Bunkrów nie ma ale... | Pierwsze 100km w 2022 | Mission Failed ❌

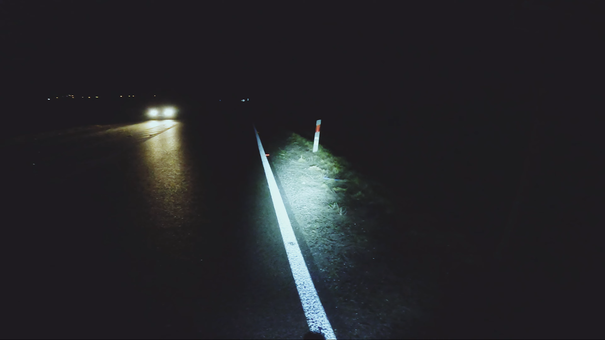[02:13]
Kurde. Pierwszy kapeć. Ale ledwo wyjechałem z Głogowa.
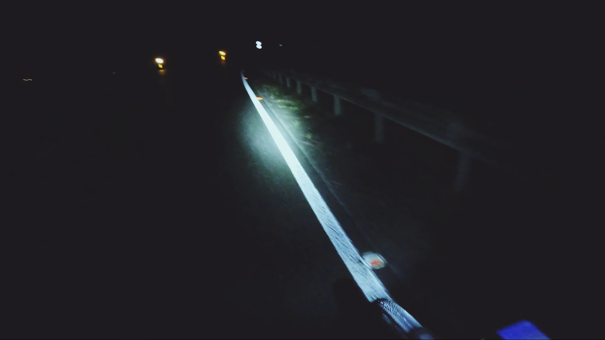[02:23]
Jakieś psy tutaj czekają. Milusiu, zjedziemy z głównej drogi, żeby tutaj... na środku nie stać. Gdzieś tutaj spróbuję zmienić tą oponę.